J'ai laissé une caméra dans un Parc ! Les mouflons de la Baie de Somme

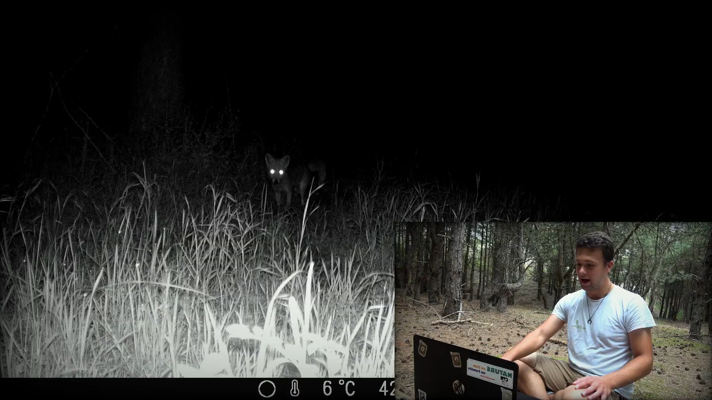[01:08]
Alors, passage de nuit, et c'est très rapide, je vais vous le mettre au ralenti. Vous l'avez sûrement déjà reconnu. Il s'agit du Ronaru, de son vrai nom, le Goupil. Ok, le revoilà. On le voit bien mieux. Il s'approche du piège photo, il a l'air intrigué.
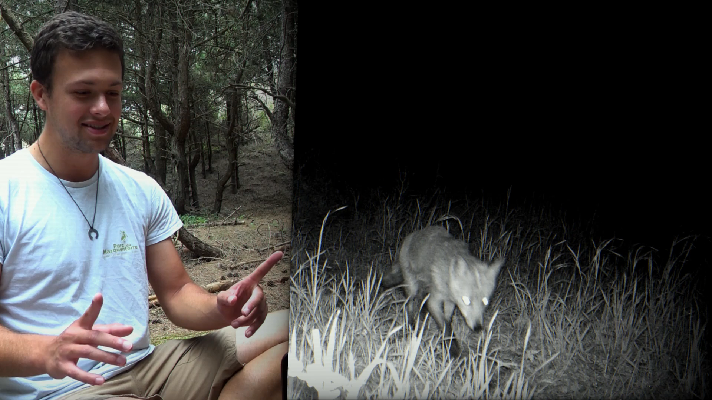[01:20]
Il est en train d'uriner. Il est en train d'uriner devant le piège photo. Il est en train de faire un marchage de territoire.
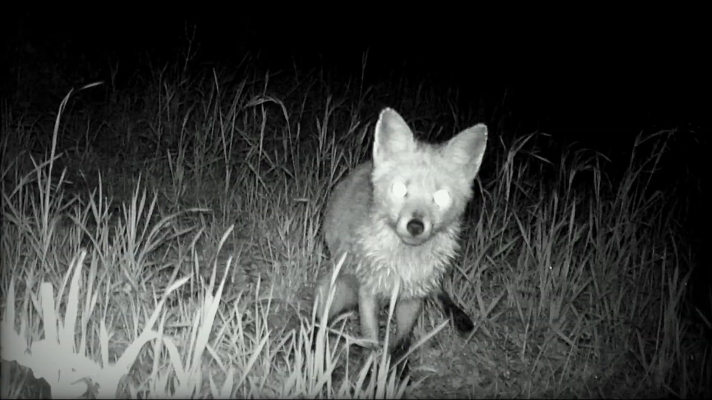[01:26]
On a quand même l'impression qu'il est en train de nous narger en même temps.
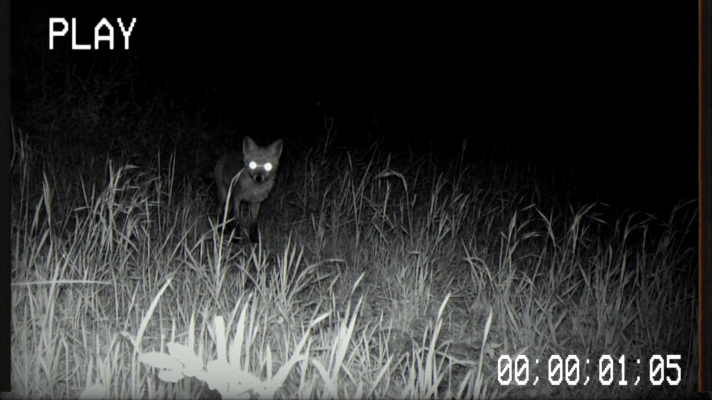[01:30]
Là, ce qui vient de se passer, c'est que notre petit ronard, comme d'autres carnivores, style loup, lintes, fouines, martres, etc., vient de marquer son territoire ou de laisser des informations à ses congénères.
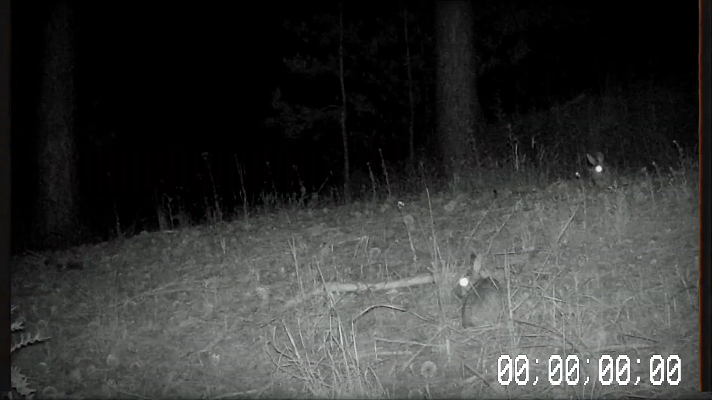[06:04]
Là, pour ses 35 roches, j'ai eu la moitié du lapin, et l'autre moitié du lièvre. Bon, j'avoue, je m'attendais à un loup ou à un lince.
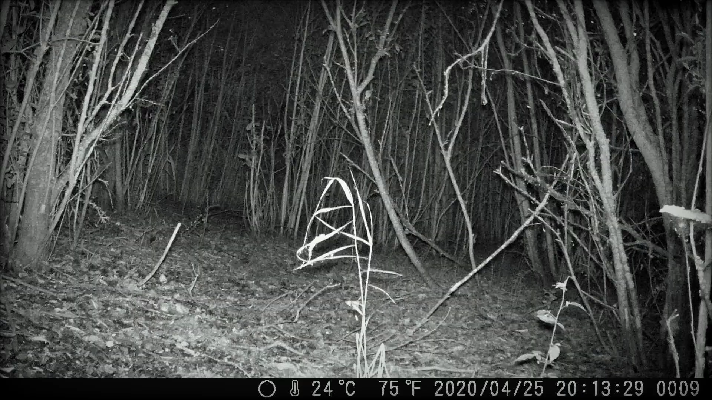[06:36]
Alors là, au total, j'ai 31 roches. Je les ai déjà un peu regardées, et au total, il n'y en a qu'un seul, qui est potable.
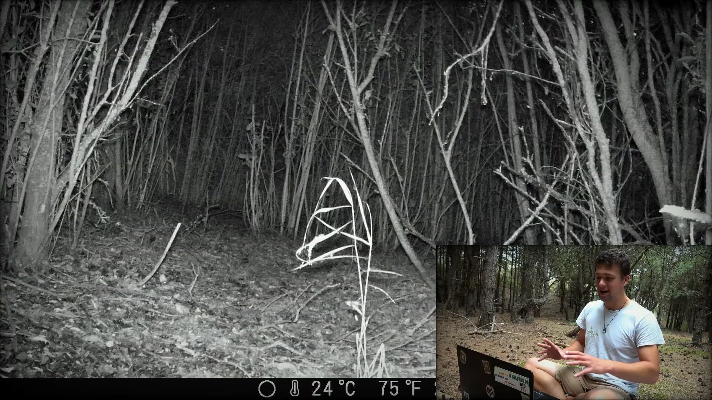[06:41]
Les 30 autres roches ont été déclenchées, soit par des petits papillons de nuit qui passaient, soit par des oiseaux qui passaient rapidement, de buisson en buisson. Là, on n'a eu qu'un seul mammifère, je vais vous le montrer. Ça a vraiment été une grosse surprise de le voir ici.
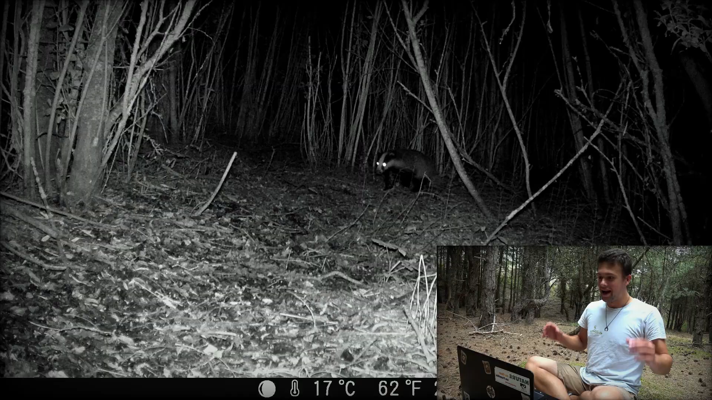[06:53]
El famoso blaireau ! C'est tellement sympa de le voir ! On n'a aucun territoire de blaireau qui ont été recensés sur le parc, donc peut-être qu'il vient de la réserve, ou peut-être des fourrés qui sont plus loin, à côté du parc.